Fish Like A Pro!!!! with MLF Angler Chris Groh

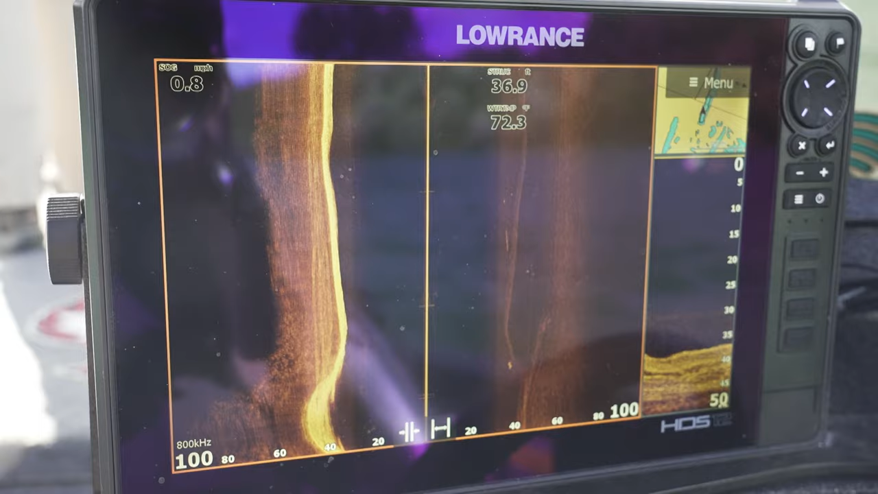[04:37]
If we're to put it what it is, it's definitely a steep bank type thing here. Every once in a while we run into one of these unicorns. Dude, I can't stress vertical fall to you guys in the fall and everything.